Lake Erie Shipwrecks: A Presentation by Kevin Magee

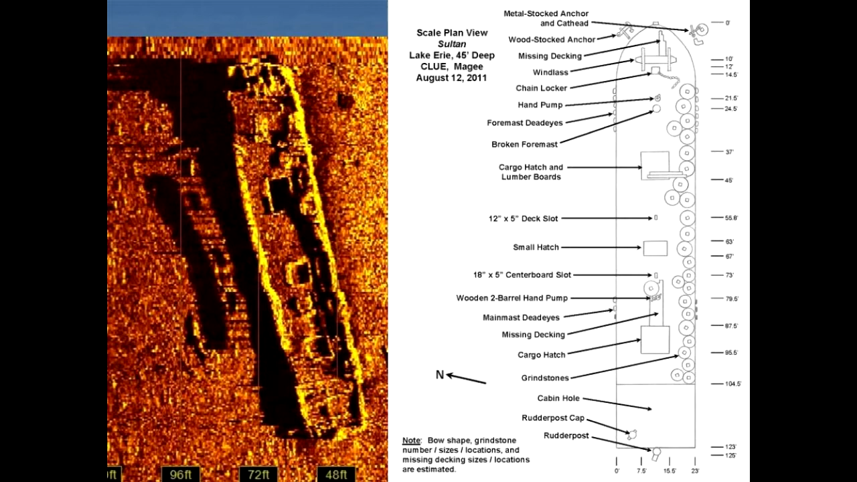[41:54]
All the grindstones that were left on the deck are on that railing. And that kind of makes the dive. All those grindstones, by the way, are Brea sandstone from Brea just south of Cleveland. They were loaded in Cleveland before it set sail. A lot to see and do on this wreck. It's a diver's favorite.